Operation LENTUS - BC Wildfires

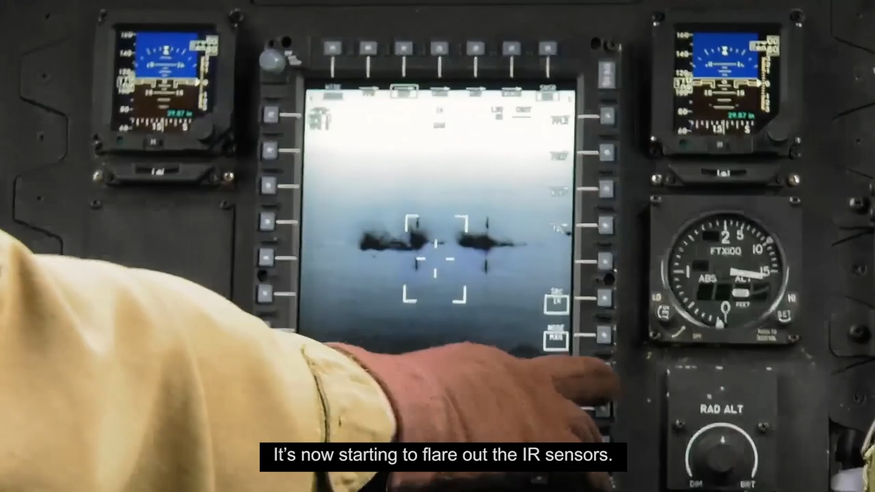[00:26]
You can see here where the fire burning,
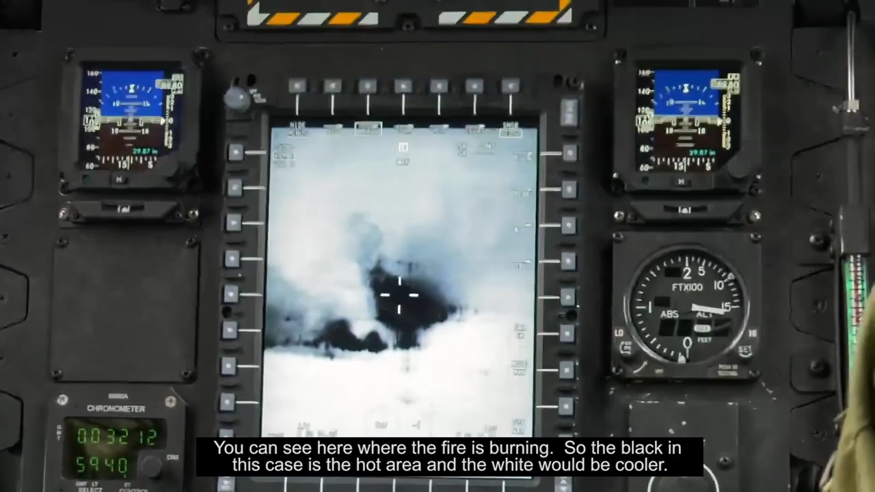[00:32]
so the black indicates the hot areas and white in the cooler.